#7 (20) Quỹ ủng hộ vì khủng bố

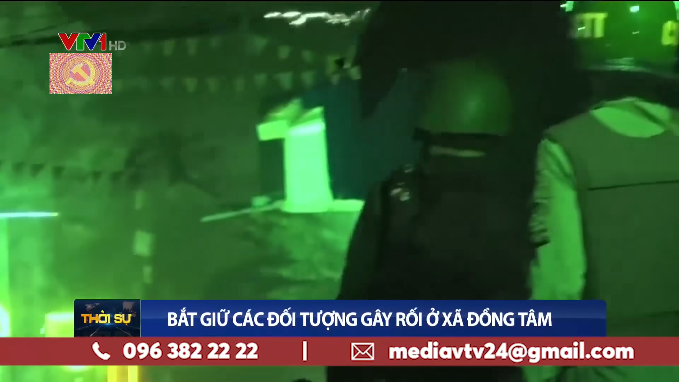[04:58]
xây dựng tường già bảo vệ sân bay miếu môn Thành phố Hà Nội theo kế hoạch
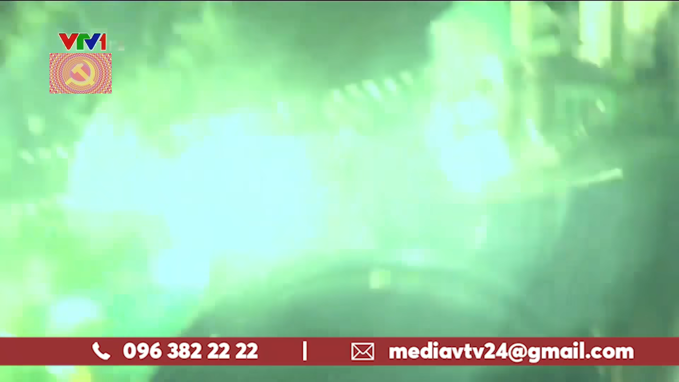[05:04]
Trong quá trình xây dựng Sáng ngày 9 tháng 1 năm 2020 Một số đối tượng có hành vi chống đối Sử dụng lưu đạn, bom xăng,
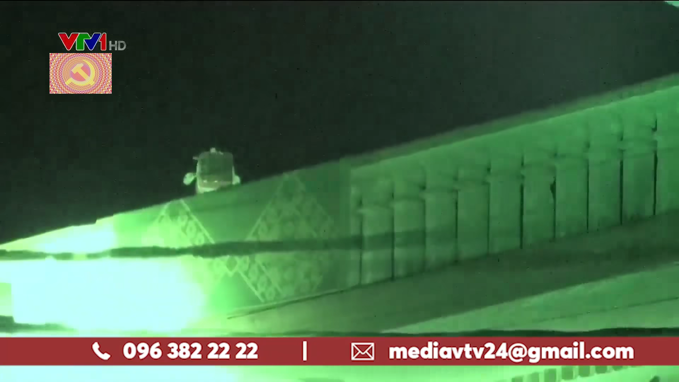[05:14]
giao phóng Tấn công lực lượng chức năng Chống người thi hành công vụ Gây dối trật tự công cộng Dẫn đến hậu quả là 3 cán bộ chiến sĩ công an hy sinh Một đối tượng thiệt mạ và một đối tượng bị thương